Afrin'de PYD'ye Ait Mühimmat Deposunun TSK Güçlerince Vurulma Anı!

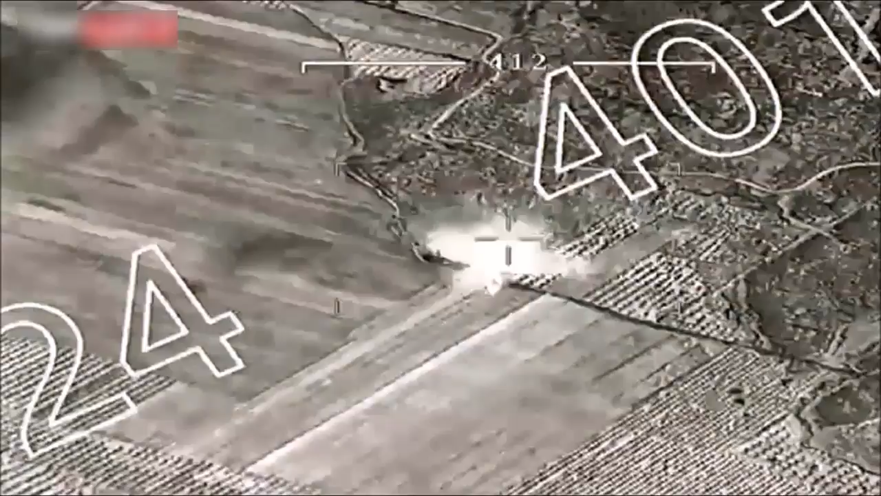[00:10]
Şu anda bombalanan noktalar, terör örgütlerinin silah ve mühimmat depoları değerli izleyenler. YPG'ye verilen silahlar bu depolarda muhafaza ediliyordu. Türk Silahlı Kuvvetleri tam isabetle bu depoları vurdu değerli izleyenler.
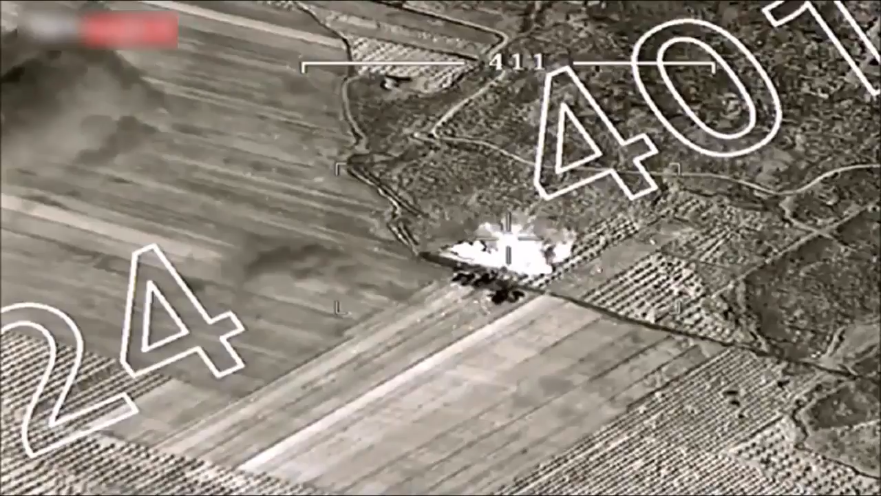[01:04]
İşte görüntüleri ekranlarınıza yansıyor değerli izleyenler.
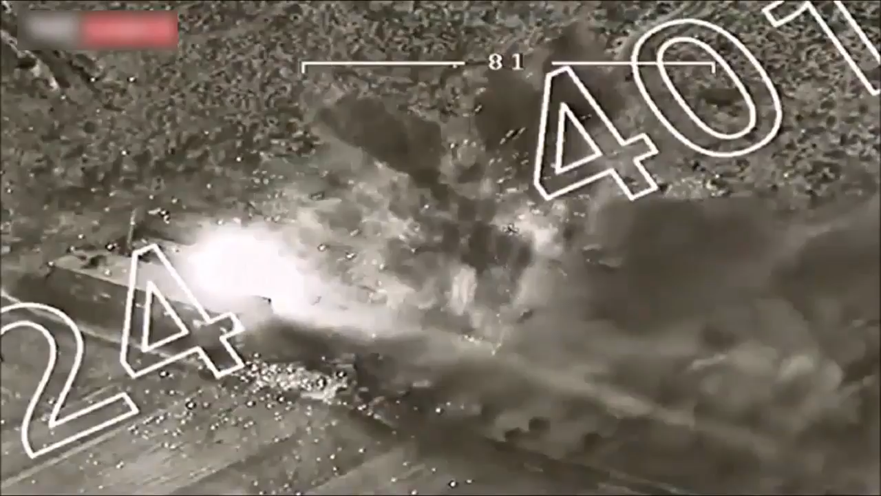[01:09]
Zeytin Dalı harekatında ikinci gün 24 saat geride bırakılmış durumda. Operasyon devam ediyor.
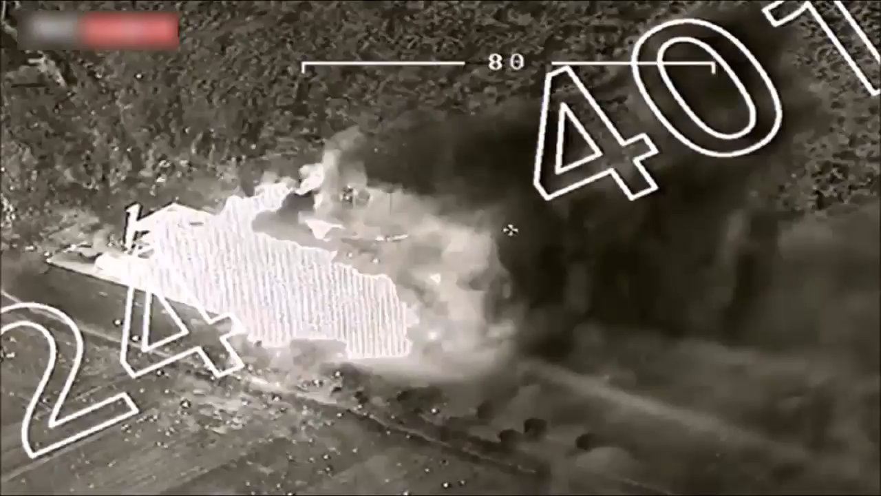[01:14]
Kararlılıkla da sürdürüleceği belirtiliyor. Bununla bir kez daha altını çizelim, hatırlatalım. Ekranlarınıza getiriyoruz değerli izleyenler. Terör örgütlerinden de temizlenen köyler var.
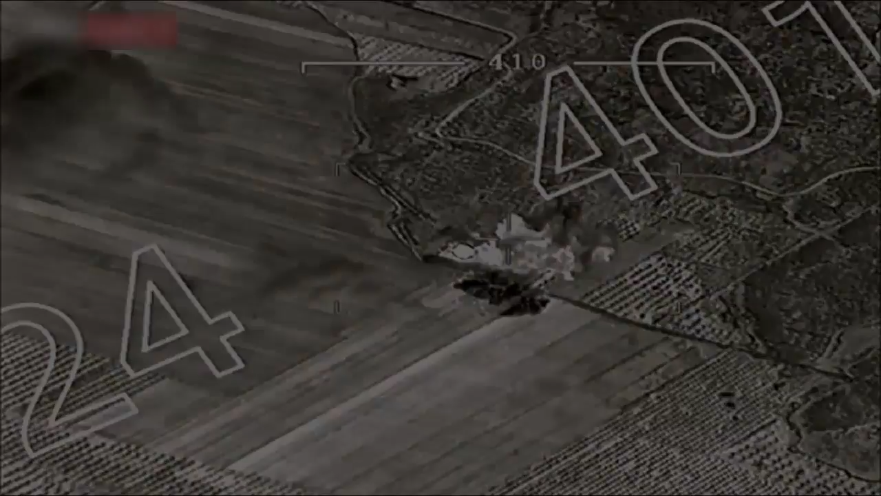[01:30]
Silah ve mühimmat depoları işte bu şekilde Türk Silahlı Kuvvetleri'nce tam isabetle vuruldu.